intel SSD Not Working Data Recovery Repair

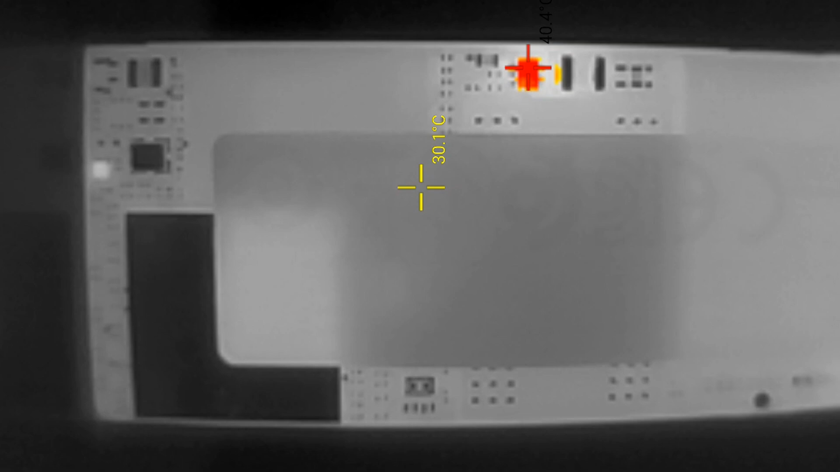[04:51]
On screen: spot 30.1°C
There's that regulator. It is cooking at about 40 degrees Celsius.
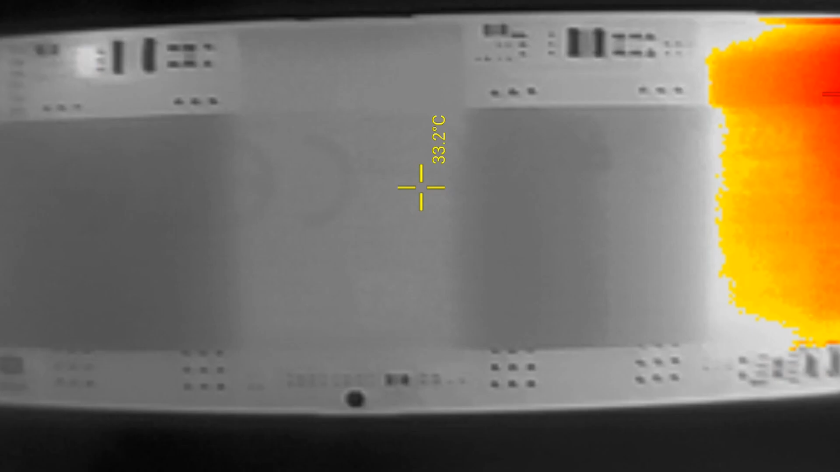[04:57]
On screen: spot 33.2°C
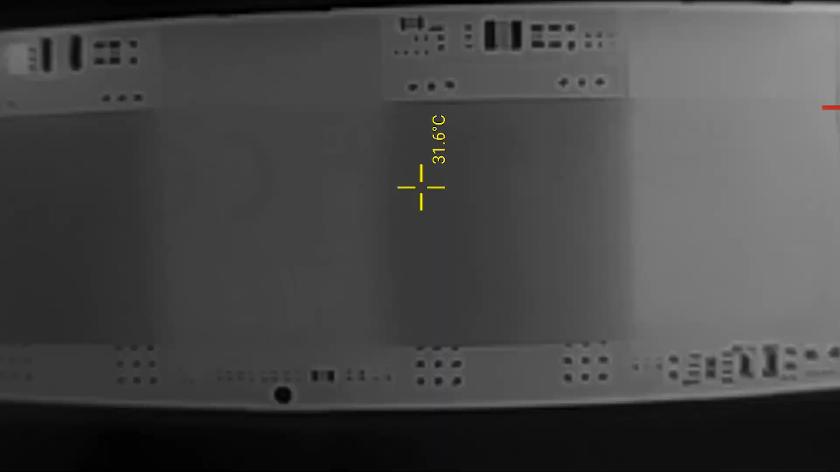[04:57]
On screen: spot 31.6°C
If we check the back, that capacitor that was short-circuited is cooking at 90 degrees Celsius.
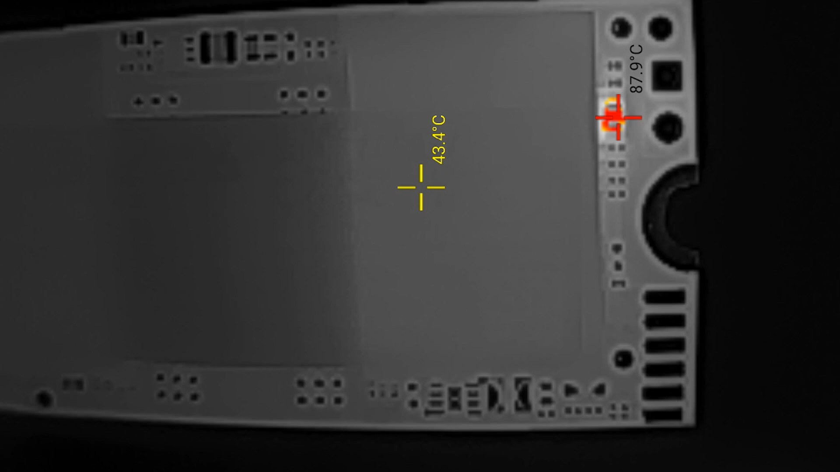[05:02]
On screen: spot 43.4°C, max 87.9°C
So that thermal camera activity definitely corresponds to what we found with the multimeter.